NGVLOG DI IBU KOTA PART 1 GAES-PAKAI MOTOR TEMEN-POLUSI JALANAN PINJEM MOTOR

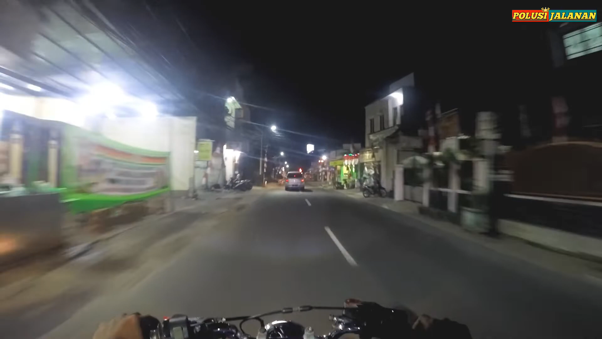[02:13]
ini daerah mana nih jalan saya nggak hafal tak baca jalan dulu jalan komodor pokoknya saya ke arah halim nih motornya agak berebet-berebet